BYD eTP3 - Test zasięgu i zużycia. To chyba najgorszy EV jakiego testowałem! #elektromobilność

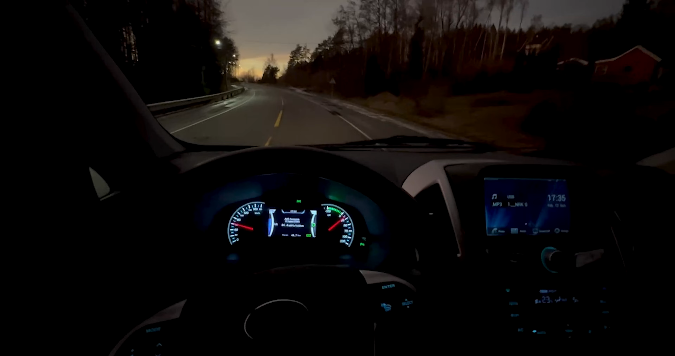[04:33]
Zaczyna się ściemiać, a to oznacza, że test zakończymy tak jak zawsze po zbroku, ale tym razem prawdopodobnie uda mi się zakończyć testy nie o trzeciej w nocy, a około dwudziestej drugiej.